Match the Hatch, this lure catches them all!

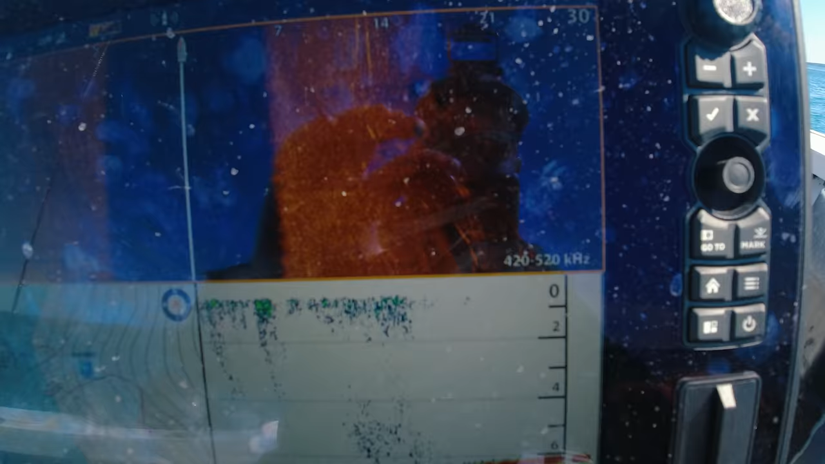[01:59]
That's what we're looking at there, that kind of stuff.
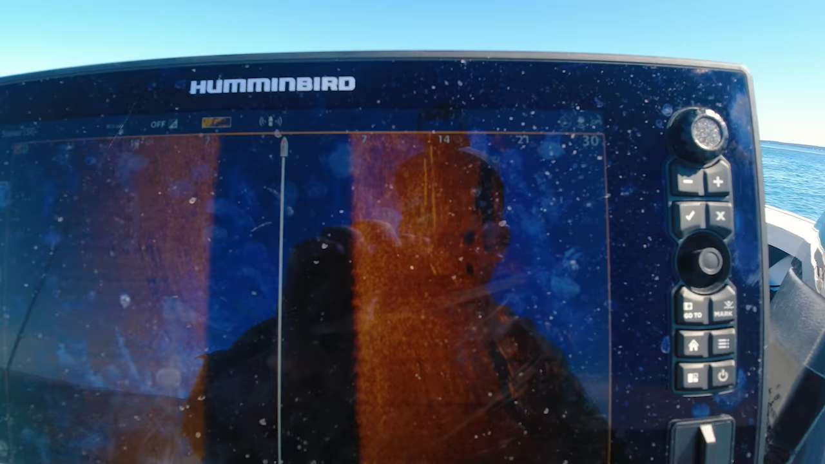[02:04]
Well, the boat's kind of moving and swaying, but yeah, you can see all the fish out to the side there. Hopefully you can see those.
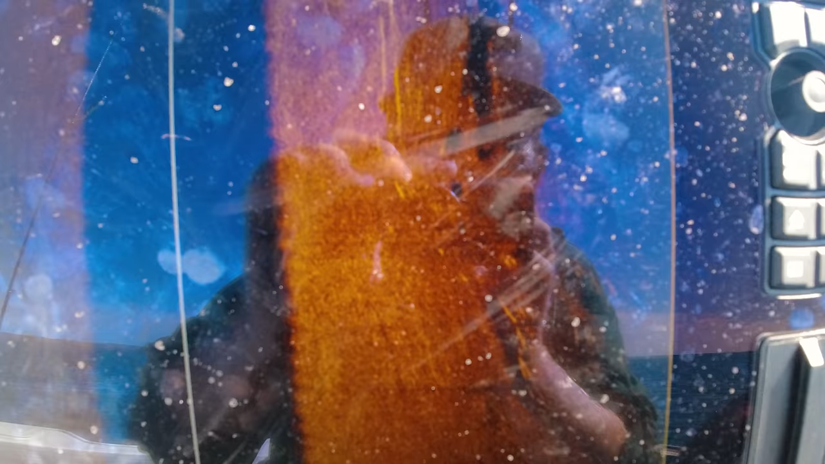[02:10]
If not, I'll chuck a screenshot or something up.